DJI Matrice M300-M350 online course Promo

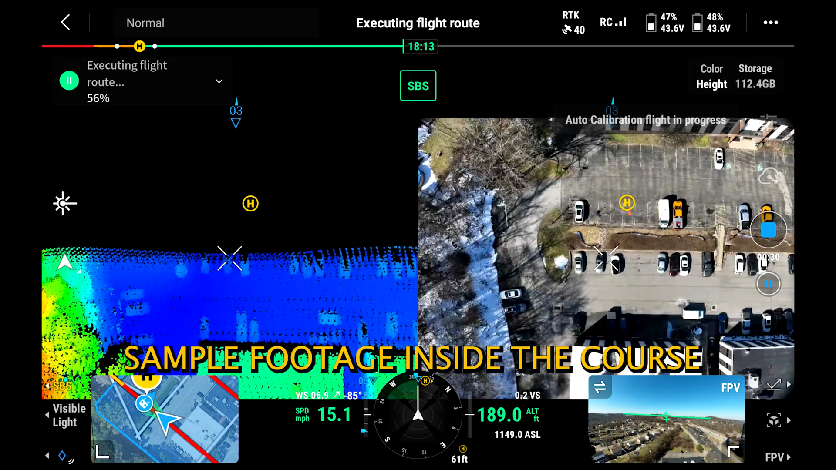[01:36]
We have to have RTK data the entire flight while it's up in the air